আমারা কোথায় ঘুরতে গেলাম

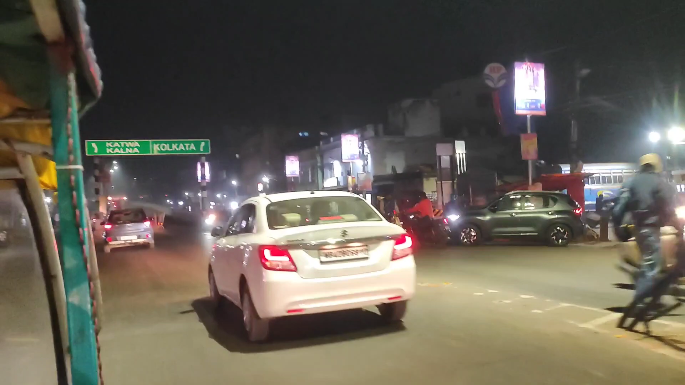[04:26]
তখন রাতের বর্ধমান শহর খুব সুন্দর লাগছিল, বিশেষ করে বর্ধমান শহরের যে ওভারব্রিজ সেটা কত সুন্দর লাগছিল দেখো।